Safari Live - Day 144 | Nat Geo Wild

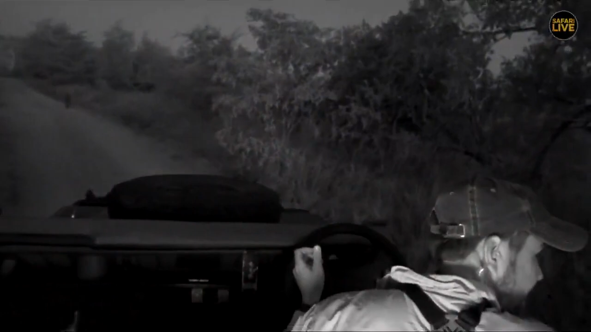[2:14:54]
We are with him, and he is now moving. And if he goes right, let's go. He's going to scent mark. We are in infrared.
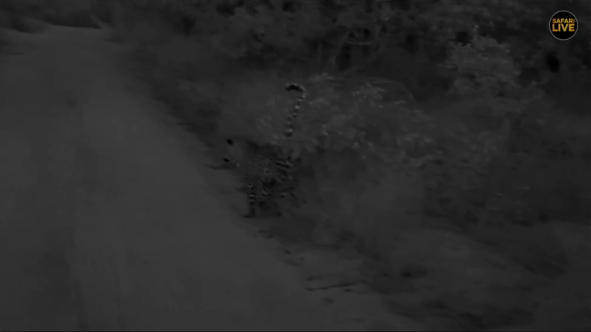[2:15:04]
There we go. Does he scratch his feet? No, no scratching of the feet there. He's definitely on a border patrol now after being unsuccessful in his hunting. Unsuccessful in his hunting? We are going to follow him and hopefully he's going to go right into Chitwa and not into Torchwood. That would be marvelous.
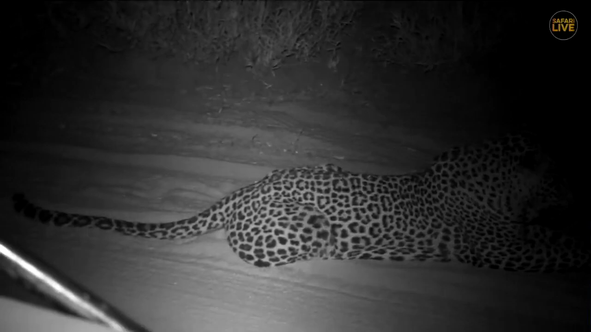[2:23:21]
and then as they crossed, I think he anticipated them crossing at a different point,
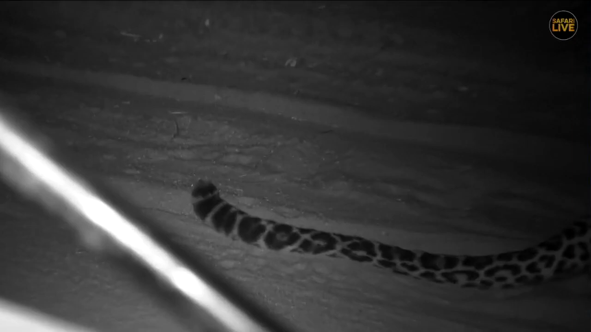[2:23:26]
because where we had stopped behind him previously was a very nice game trail,
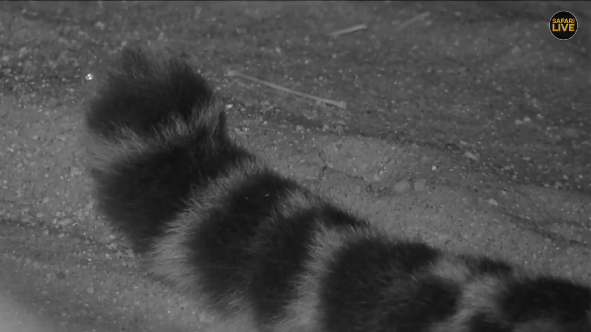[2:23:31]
lots of waterbuck tracks crossing, so I think he initially anticipated them crossing at that angle,
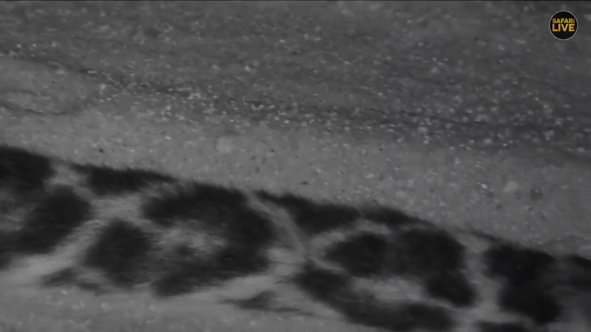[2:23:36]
but they deviated very slightly and he lost his opportunity. Beautiful spots, the rosettes of the leopard.
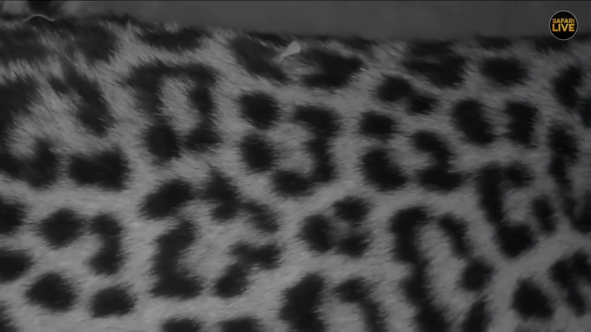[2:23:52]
It is almost completely dark. We are with the infrared, so we're able to see all of these images beautifully, not influencing anybody.
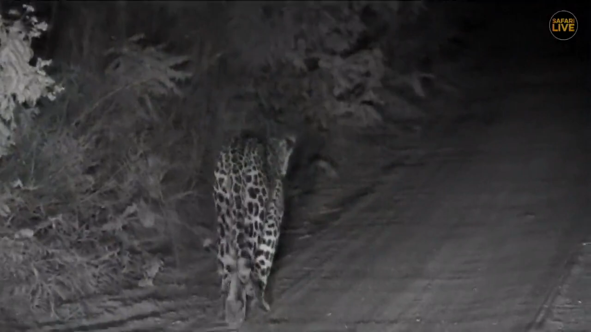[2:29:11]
Yes, we are still with the big predator with spots. The Duke of Jewel who decided from his summer.
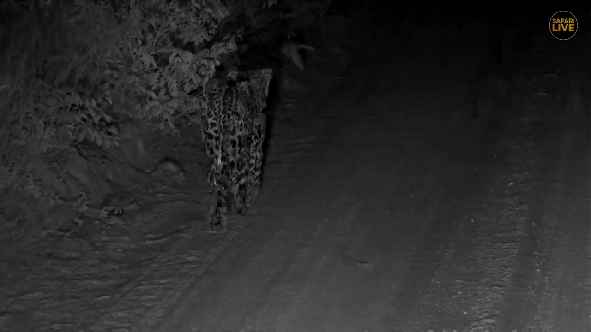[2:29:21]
Silly mobile in the road. He's going scent marking. Main roads like this are often very important boundaries. The easily navigatable, road or pathway. I wonder if they see it as a road or if they see it just as a major game path. But often cats will use river courses, power lines, fence lines, any form of sort of easily accessible pathway.
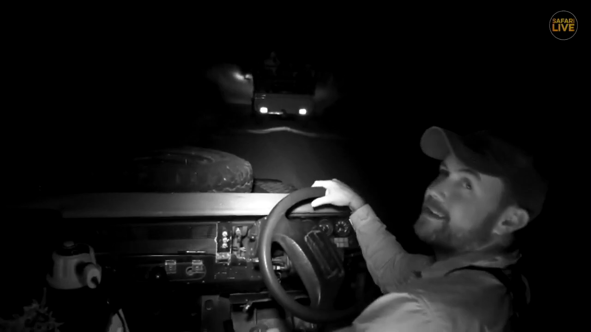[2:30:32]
Okay, so it's nice that we're able to get someone else into the sighting. There he is moving. What's he doing?
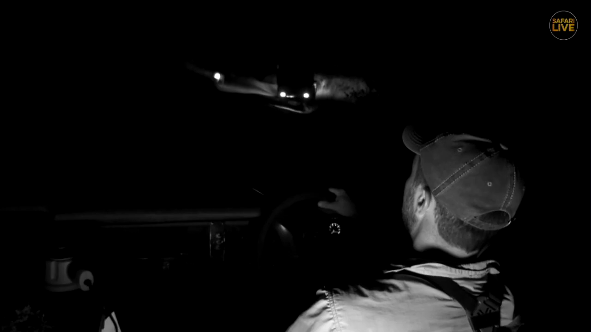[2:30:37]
Has he spotted something on the left? Don't go left, Tingana. That is Torchwood, young sir. Oh, he's smelling something. Someone has visited that bush. Tasman, age 7, there, he's doing the phlegm and grimace. Look at that. He's picked up a urine signature on the branch. And now by lifting his mouth like that, the urine signature goes into the top of the mouth and it indicates all sorts of pheromone sort of things in the brain.
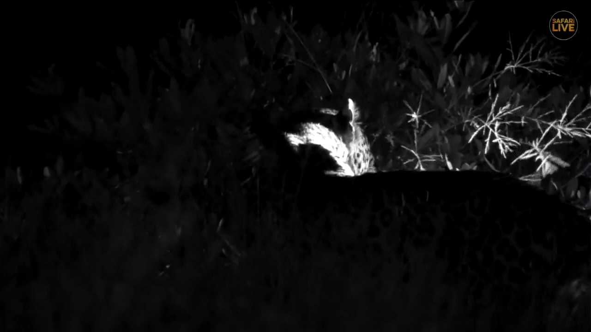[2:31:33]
But leopards will eat very regularly, but they can go for some time without food because they have such a large protein diet when they do eat. Now, he's very interested in that bush. Probably a female leopard who's come along and scent marked.
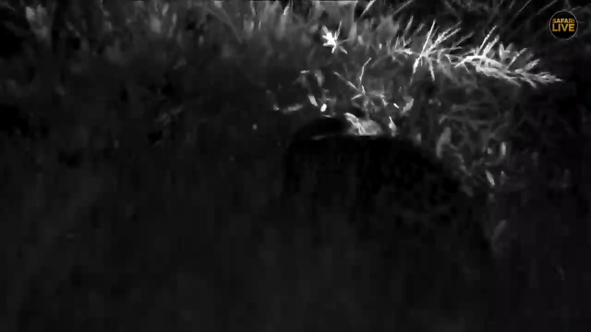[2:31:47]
He's getting very excited about it. He's rubbing his head in there. I wouldn't be surprised if he turns around now and scent marks on top of her. You can see that. His mouth is still open in that grimace. He's almost looking off into the distance as if whatever female that is just going to materialize in front of him.
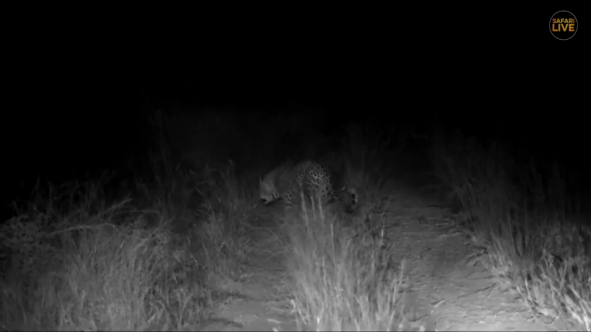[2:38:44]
There he's doing his scent marking. But what is amazing is that as Ryan, who was with us there, turned around, he's now got a female leopard in the road. So I'm kind of torn between what to do now. Chances are the female leopard's going to cross into Torchwood, and Tingana now is going to go into the drainage. So we're going to have to make a decision very soon about what we're going to do here.
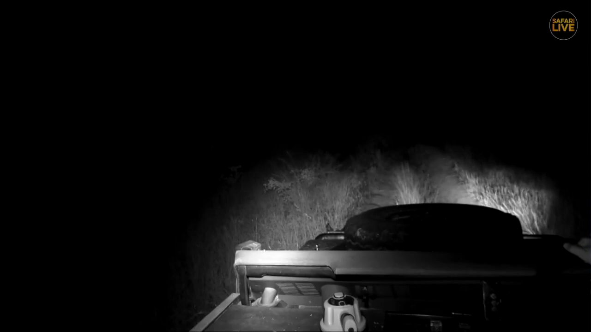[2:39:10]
We're spoiled for leopards all of a sudden. And this drainage here, this drainage is going to be very hard, Seb. Ooh. I don't know about that. There he is.
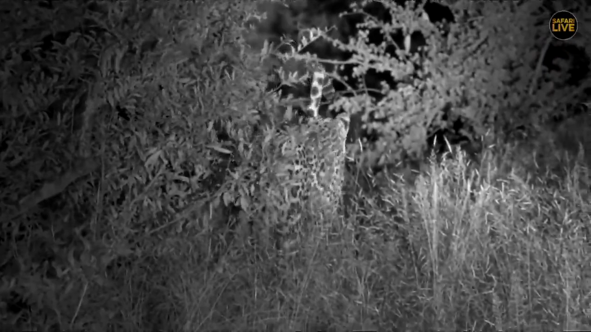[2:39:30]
Okay, Kobe, thanks, Ryan. Probably Hosanna or Tamba. So it's not a female. It's actually a male, young male leopard that they've managed to find on the road there. So is it Hosanna come to stake out his claim with his dad? Is it Tamba coming to do something similar? I haven't seen Tamba, the young male leopard, in some time. Yeah, Kirsten's thinking it's Hosanna because he loves to follow Pops around.
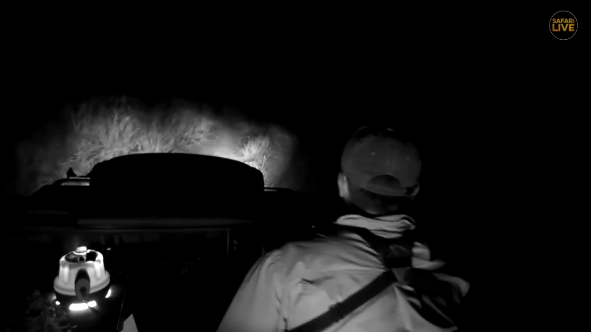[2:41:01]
Ali, yes, Hosanna is a daddy's boy. And it would not be the first time that he has decided to show up and see his dad. Find it marvelous that he does that. And quite strange at the same time. But it is behavior that we are seeing and we are documenting. And we're going to have to keep our eyes peeled because apparently he was not on the road. Ryan has just left, but he's moving towards the road.
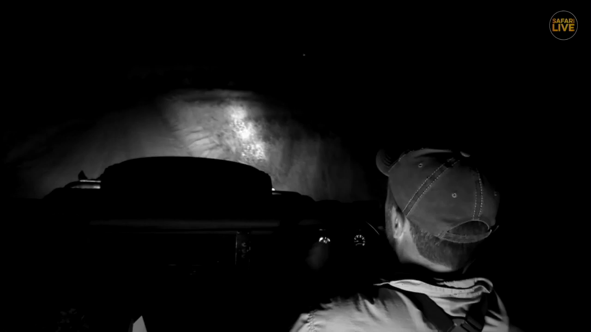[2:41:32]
So let's keep peeled, shall we? Ryan, how far from where I left you? Did you see him?
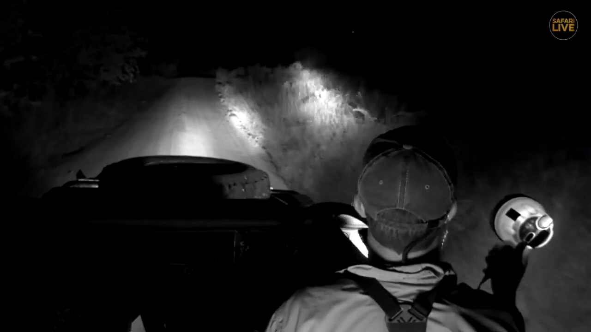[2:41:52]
Okay, Kobe, thank you. We don't know who it is. The leopard madness continues. It's closer towards cheetah cutline. Than before. Seb has even got his own light out now. We don't want to miss whoever this beautiful cat might be.
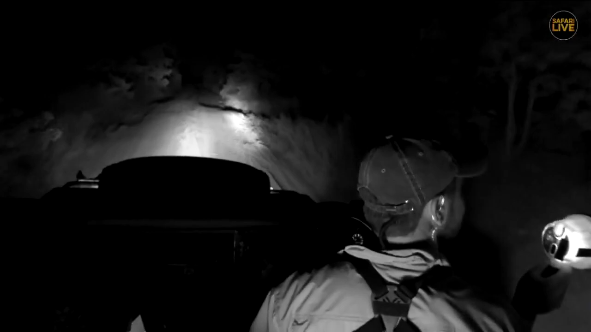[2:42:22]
While we try and find him, let's go back over to Ralph. Yes, well, that seems it's all exciting on Steve's front. He's now trying to relocate there, and well, I'm just trying to locate anything.